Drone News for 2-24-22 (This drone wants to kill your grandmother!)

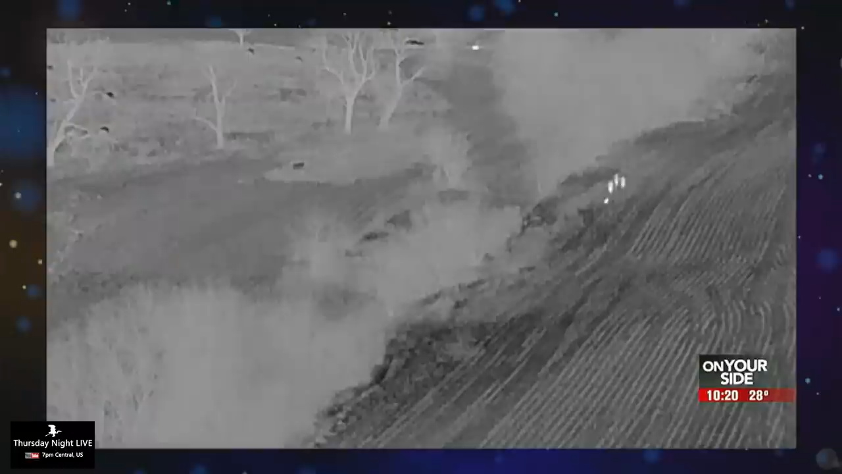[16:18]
crow of seattle washington short chase ensued the driver then ditched the vehicle ran off into